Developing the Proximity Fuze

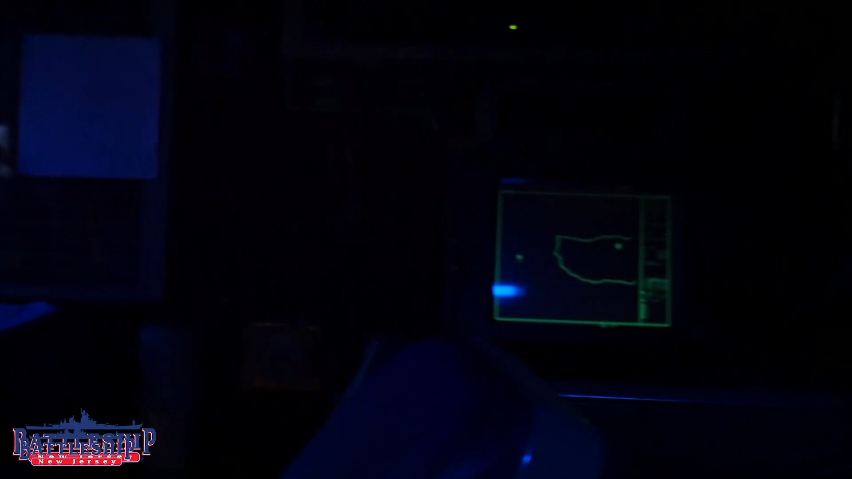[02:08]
Radar is able to alleviate this somewhat, and radar range finders for the various anti-aircraft guns could at least give you an accurate range.